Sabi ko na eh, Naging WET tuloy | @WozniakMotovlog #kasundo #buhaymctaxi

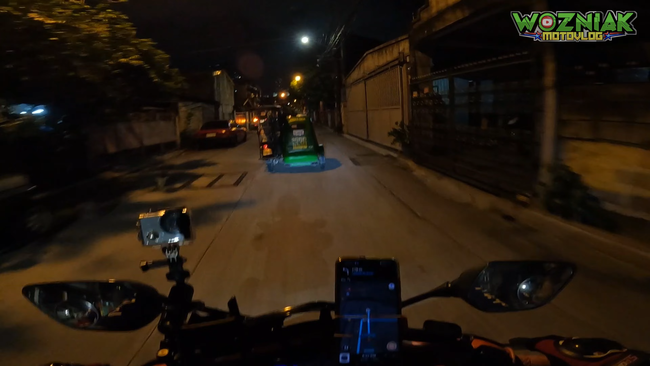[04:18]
So tara, puntahan na natin. Let's go! Alright, so nandito na tayo sa location ni customer. So hindi ko sure kung saan siya banda rito.